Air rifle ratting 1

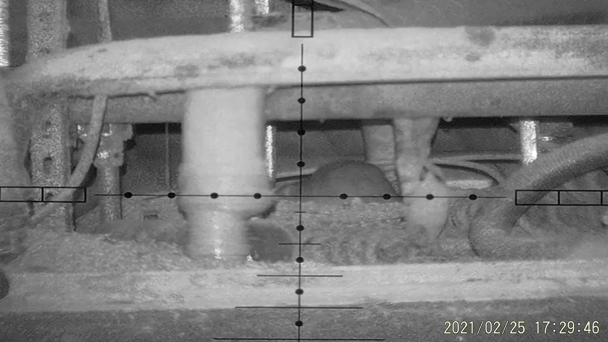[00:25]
Ja, og der er en til højre. Der er det frostgivende mellem den ene og den anden.